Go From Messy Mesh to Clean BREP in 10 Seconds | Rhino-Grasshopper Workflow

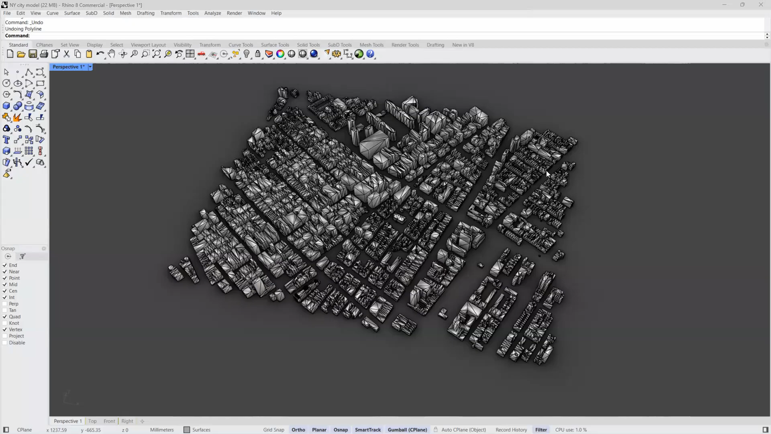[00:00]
We've all been there. You import a site model for a project and what you get is a digital nightmare, a chaotic mess of thousands of broken mesh faces.
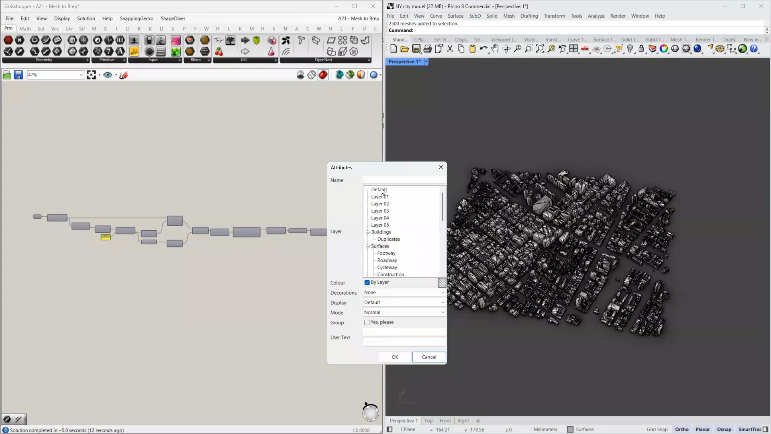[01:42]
And just like that, in seconds, we have clean, editable pdeps.